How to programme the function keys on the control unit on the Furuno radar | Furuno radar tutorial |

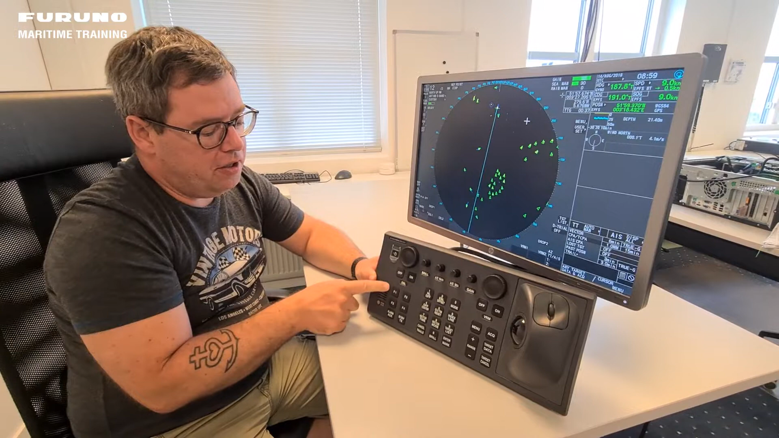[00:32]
The function keys is these four keys you have on the control unit and you can program
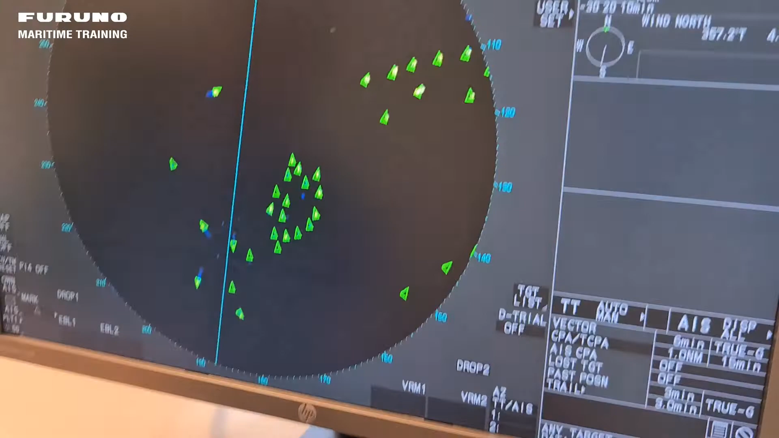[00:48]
We have to go to the main menu and then we have to go to the initial settings and to the function key setup. And here you can see you have the possibility of the four keys and at this moment you can see what is programmed on them at the moment. So let's say I want to find something different from my function key number one.
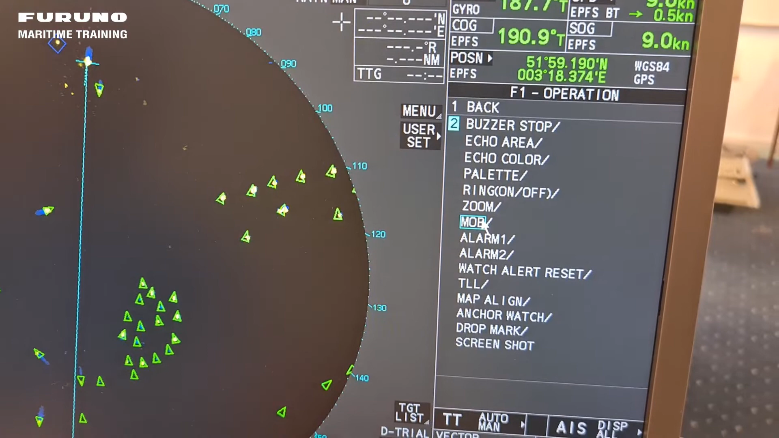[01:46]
So I just move with the scroll wheel up to man overboard and highlight it here. That's it. Very easy.
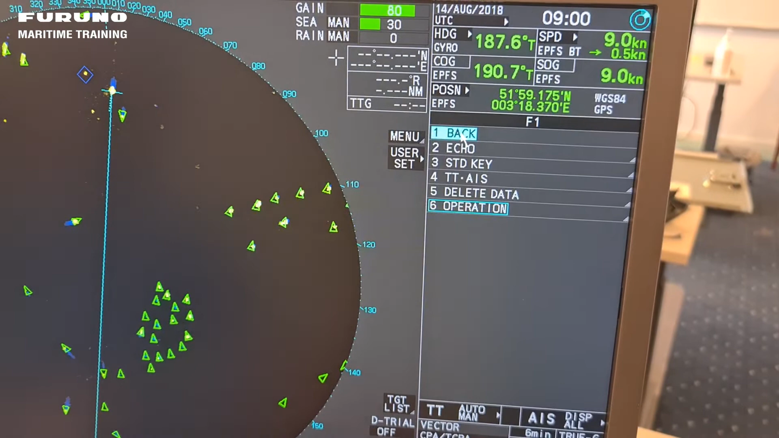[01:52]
And then I just go back and back again and then I can see my function key number one has been programmed to man overboard.
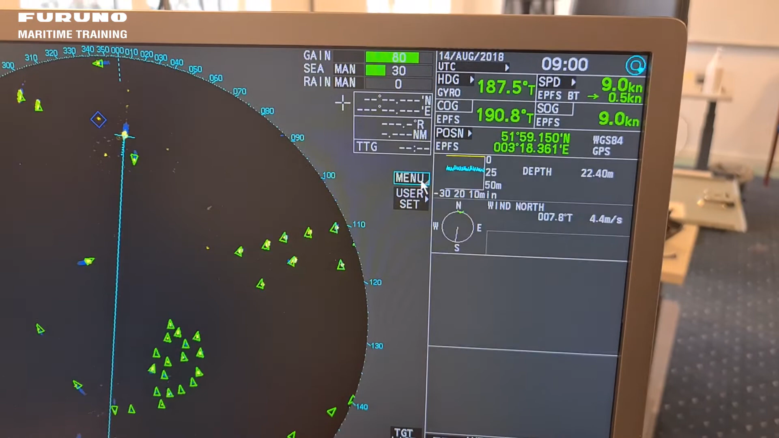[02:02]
If I go out menu and then see if we press our function key number one
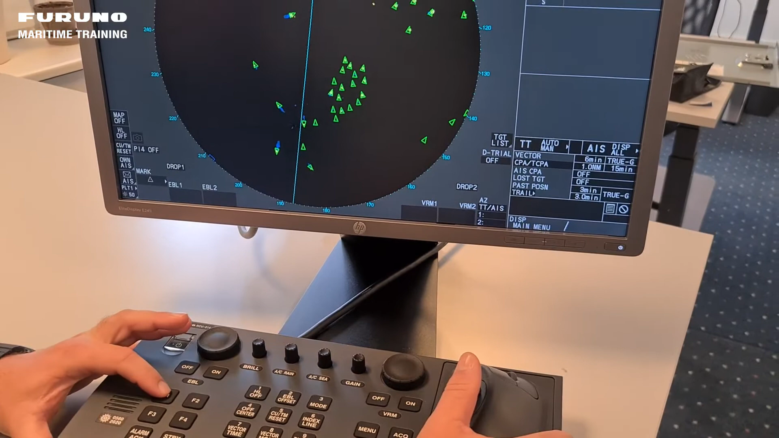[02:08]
then the mob man overboard circle appears.